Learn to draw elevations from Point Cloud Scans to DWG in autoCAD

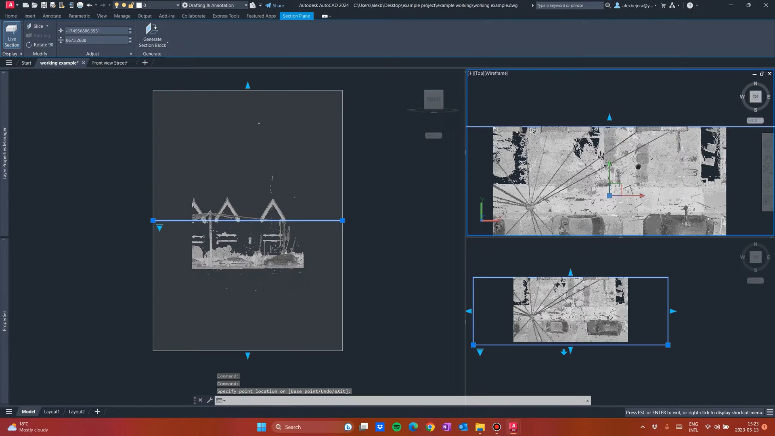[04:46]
So in this one, I will control whatever I see. As you can see in here.
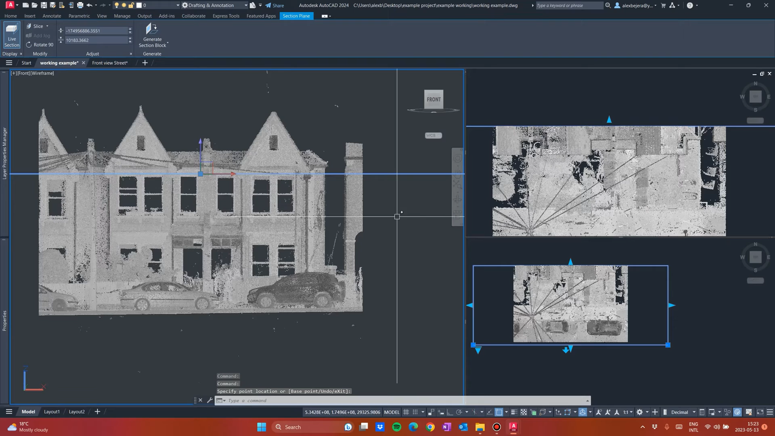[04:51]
Now I see the windows and the façade, let's say. Okay. So I will move this until somewhere here because I don't need to see the fence.
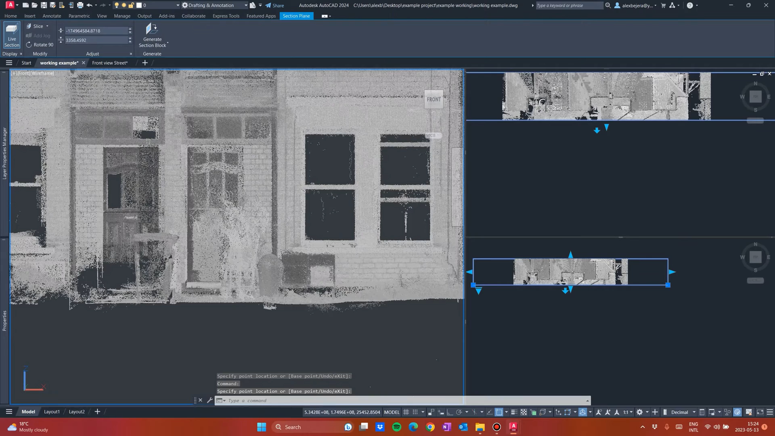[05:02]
I don't need to see anything right now. I want to see only the windows. I want to see the façade because I am drawing the front elevation. And in here, I will create this as a 3D view. So in order to see what I am cutting and what I am viewing.
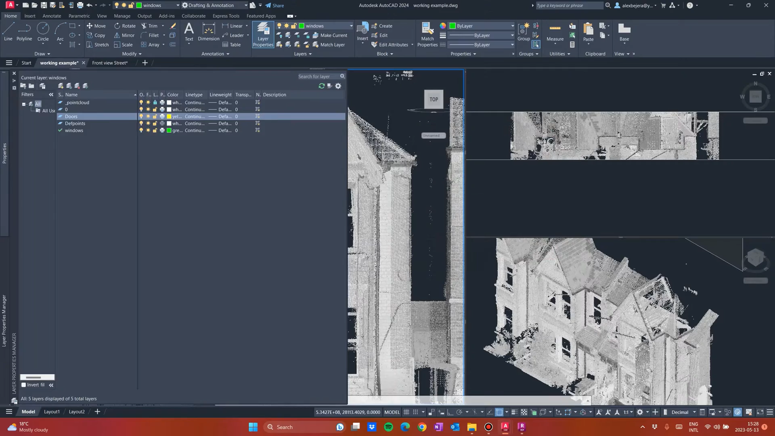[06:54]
Okay, you can start drawing. Let's start with the windows. The windows. I am not using any shortcuts right now, so I cannot draw very fast.
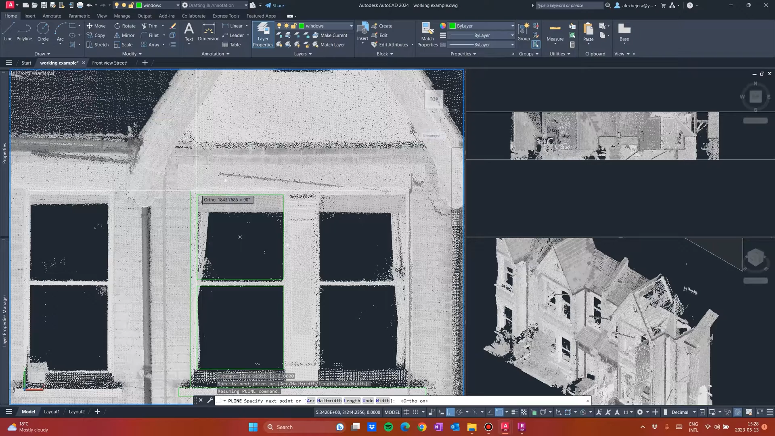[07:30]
Okay. But you get the point. Okay. You just start drawing the plans. If you want to unhide for a bit the point cloud, you just select this and something like that. And you will see whatever you have.
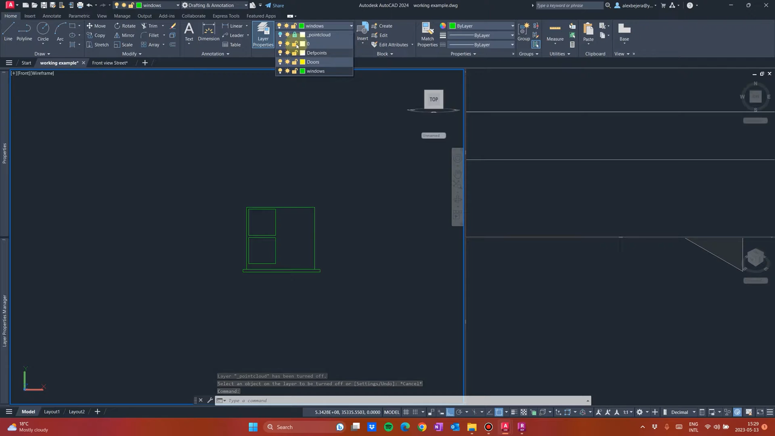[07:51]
If you want to unhide it again, you just come here. Okay. Sometimes it will help you because usually you receive some photos
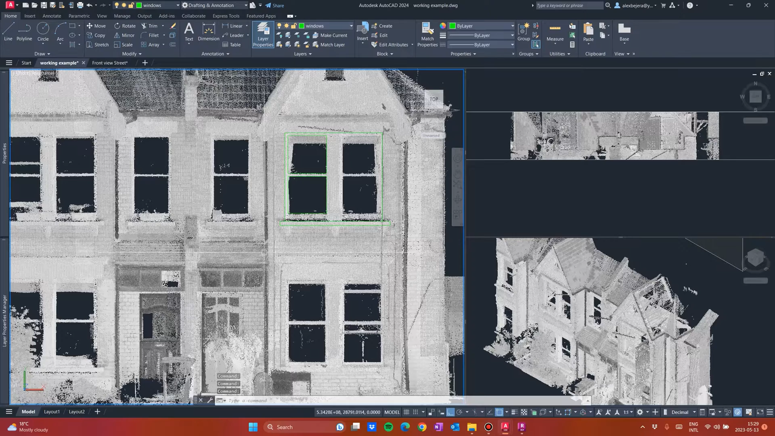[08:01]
from the building from the elevations of which you are drawing. But if you don't have any photos or any other information just the point cloud, you can do the following in order to see some more info from your point cloud.
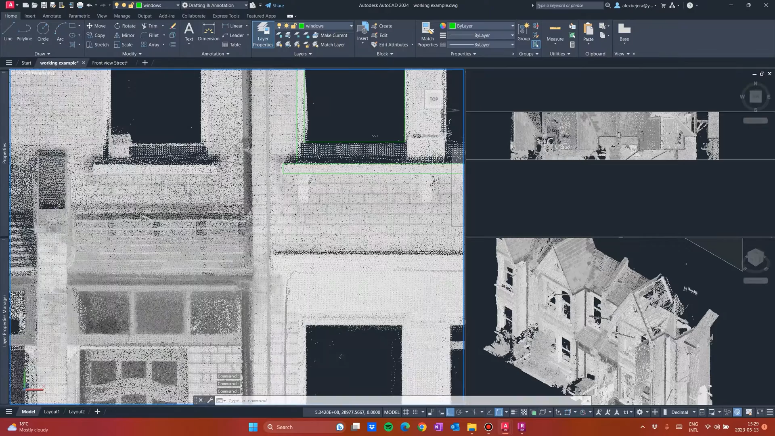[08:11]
Let's unblock the point cloud. And by selecting the point cloud,
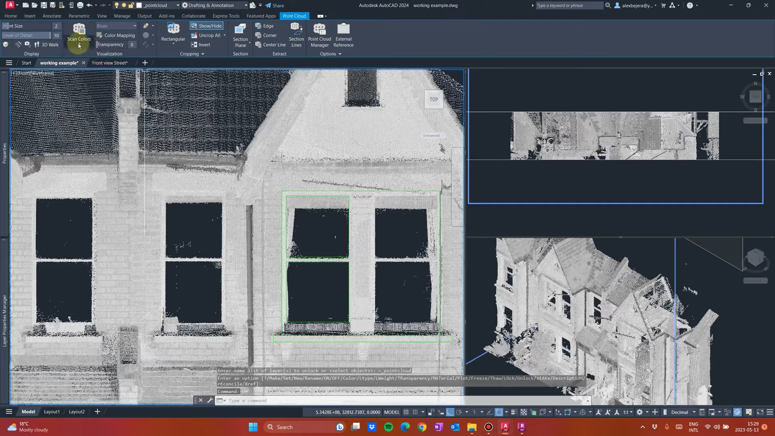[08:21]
you can come here and select some other view. You can see this is normal. So here you can see, let's say the bumps of the building and so on.
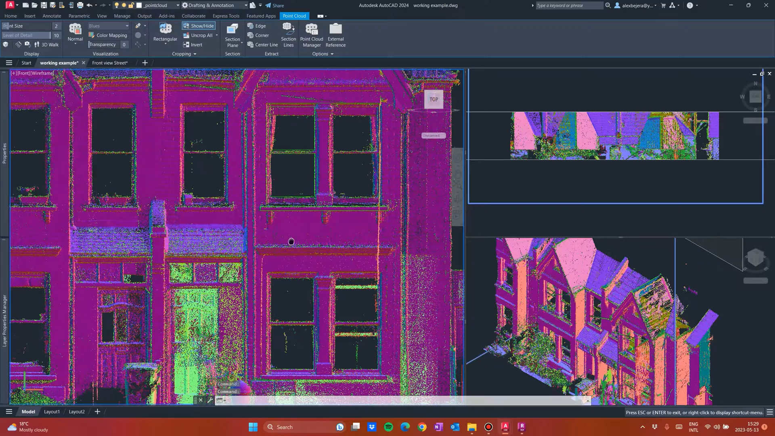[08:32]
And here you can rotate this if you want. If you want some more information from what you are drawing. Let's go. If you want some more. If you want some more. If you want some more information from what you want.
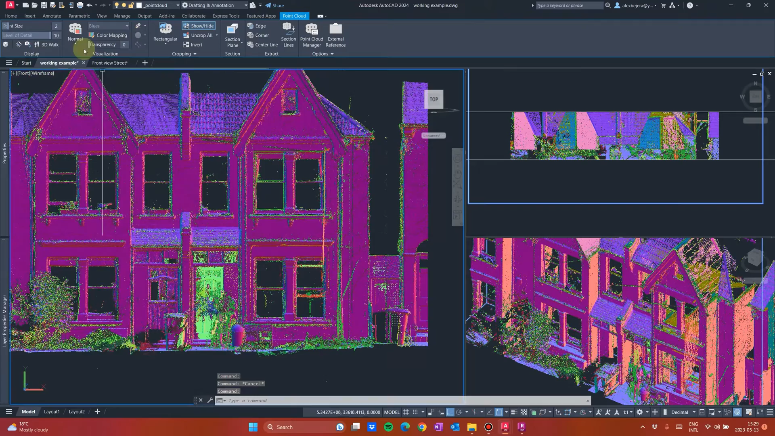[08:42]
If you want some more information from what you want to do with your point cloud in high quality color scan, then you are in luck. You will see much more info.
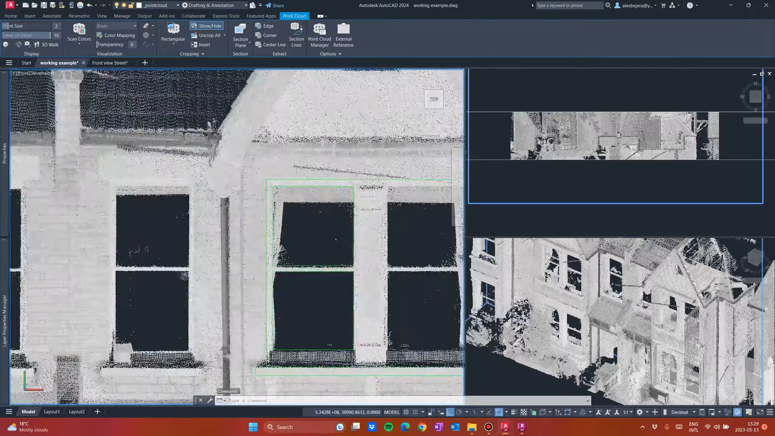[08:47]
Not like this one. This one is a bad quality scan. Okay. Okay. Also, if you have Autodesk Recap, you can use it to visualize better than in AutoCAD what you are drawing. For example, let's go to, so this is Recap. I loaded my project in Recap.
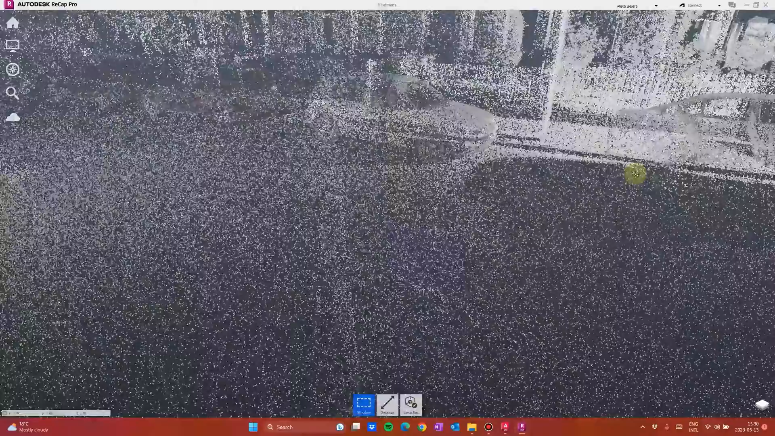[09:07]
What you have to do here. What you have to do here. For example, these are the scanning points.
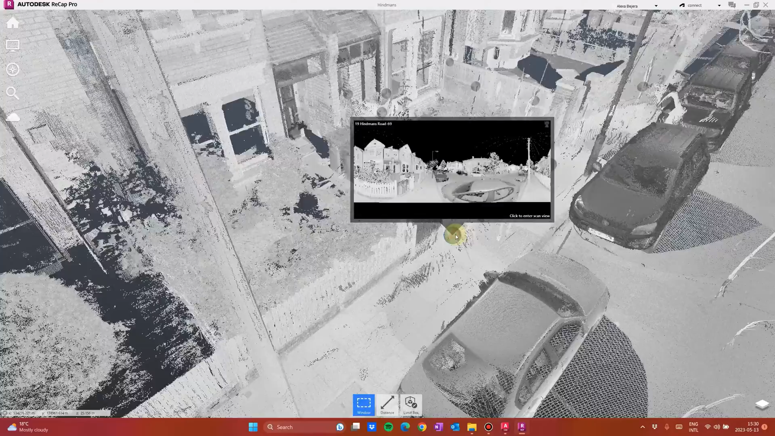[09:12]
If I select this one, I just can walk through the project.
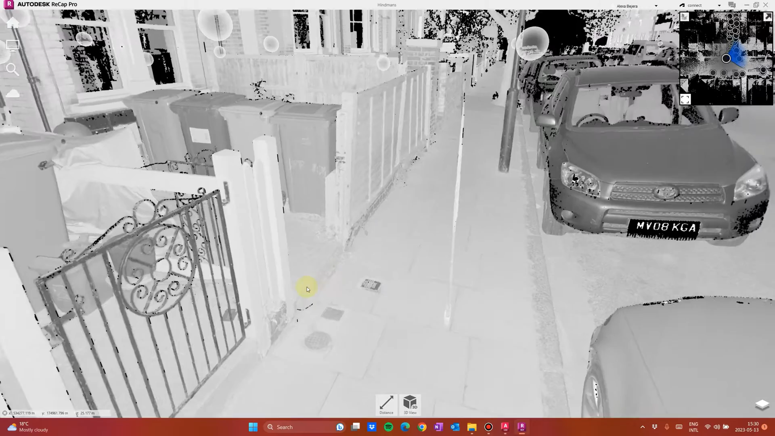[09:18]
Just as simple as that. You see. So this would be my elevation.
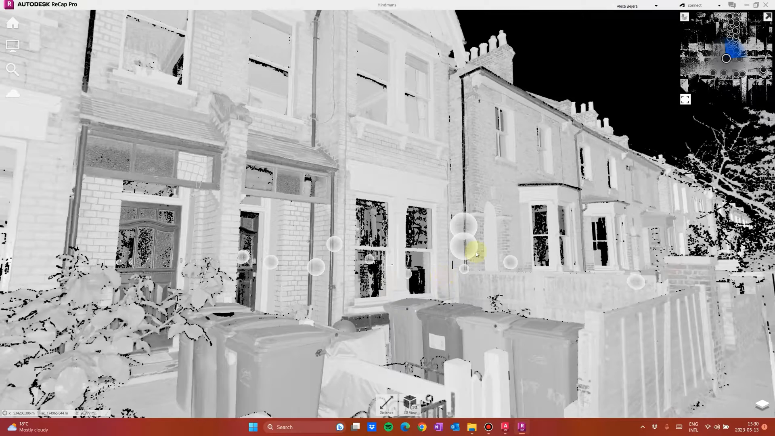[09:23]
And I have much more. Say info from this. I can go inside. As you can see, there is a lot of info from Recap.
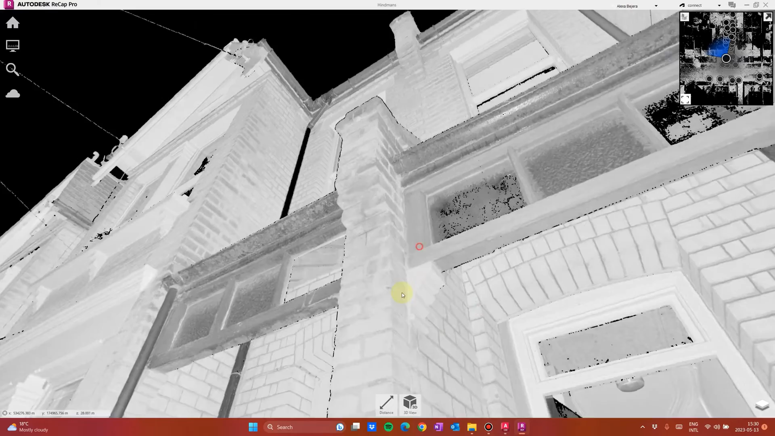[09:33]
Okay. Let's get back to AutoCAD.
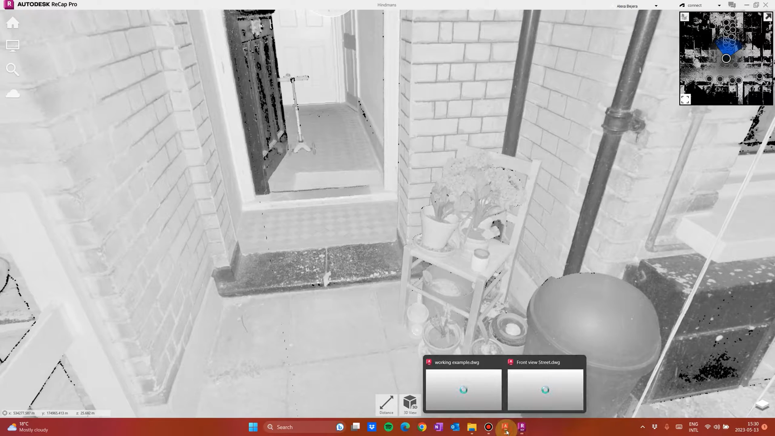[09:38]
So just as simple as that.
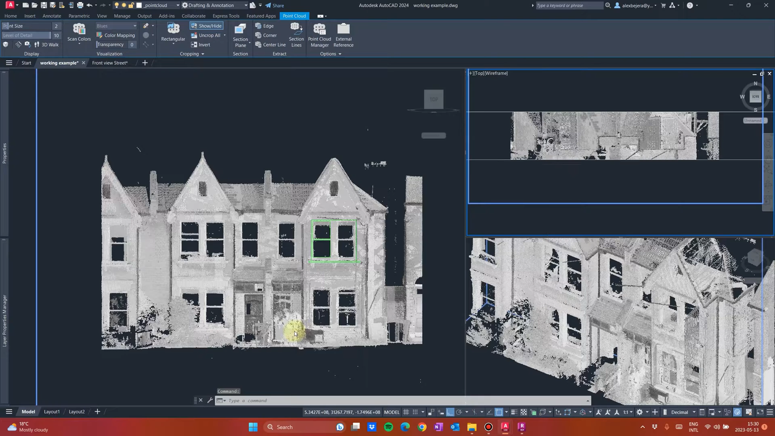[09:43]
For example, if you will need to draw the fence, what you will do, you will come in this top view. I will drag my section front. So this is like the AutoCAD. Okay. And drag it front. And I will drag also this.
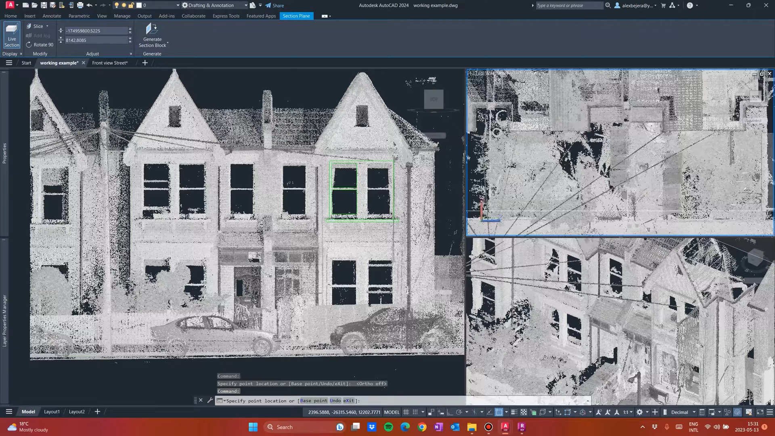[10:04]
Because I want to see only the fence, not the cars, nothing else. Only the fence.
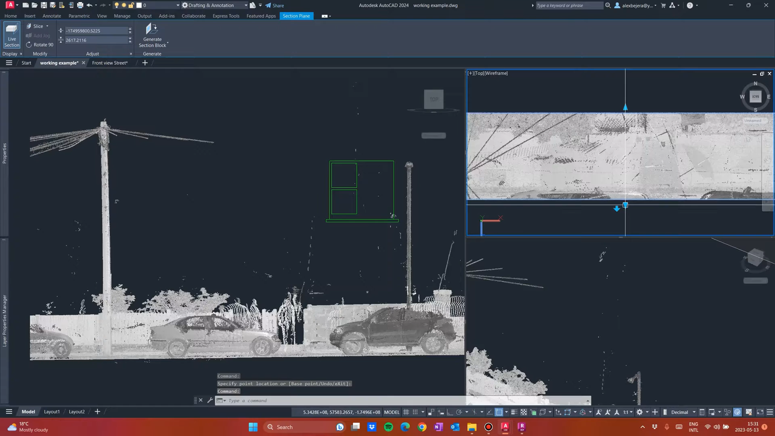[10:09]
So I will just do it like that. So I have the fence now.
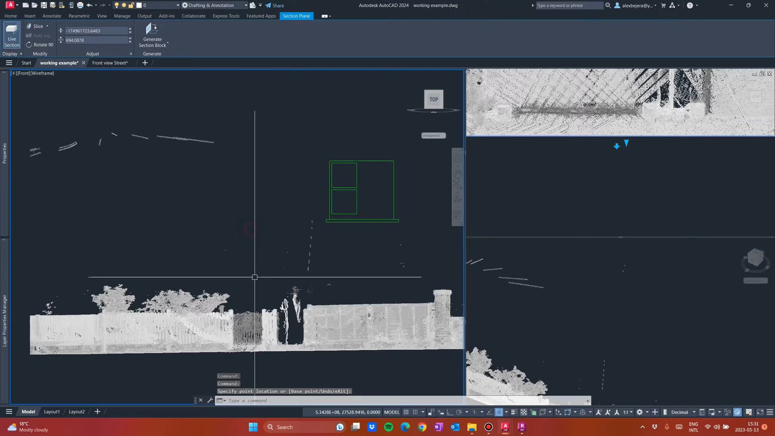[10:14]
And here in 3D, I can see the fence. And simple as that. And simple as that. You can start drawing the fence.